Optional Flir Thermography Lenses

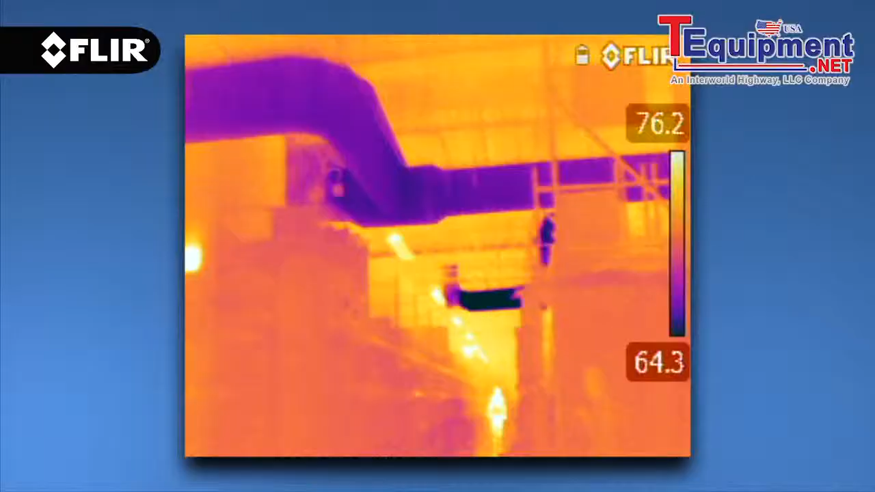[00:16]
Attach a wide-angle lens to help you scan and capture more of the scene in each image,